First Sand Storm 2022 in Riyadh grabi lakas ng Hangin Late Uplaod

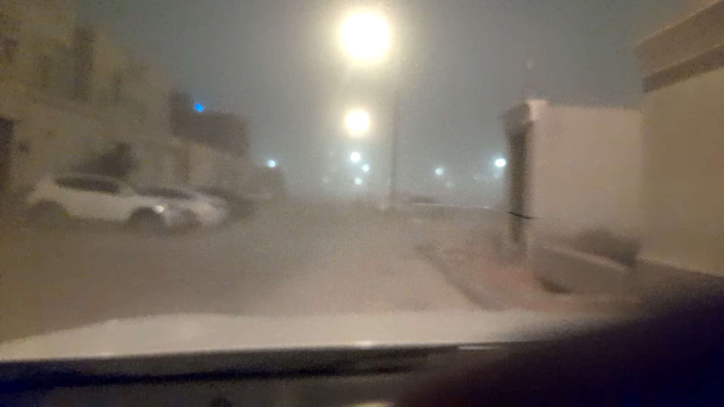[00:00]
Grabe ang sandstorm. Isa, grabe oh. Hala. Ah, bagyo dere. Biag bagyo og sandstorm abog. Ganiha lang ko ng limpyo.